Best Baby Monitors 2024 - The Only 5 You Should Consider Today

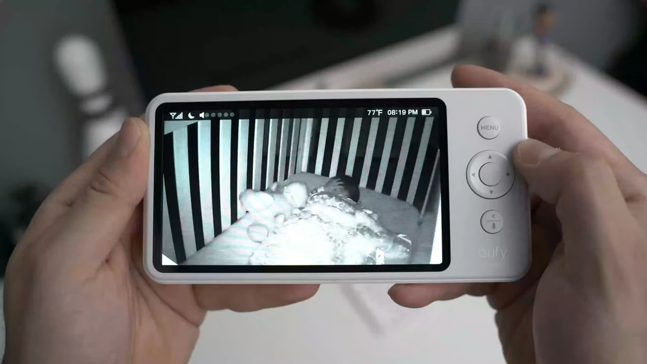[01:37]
Though this relatively affordable video baby monitor boasts excellent video quality and a broad range.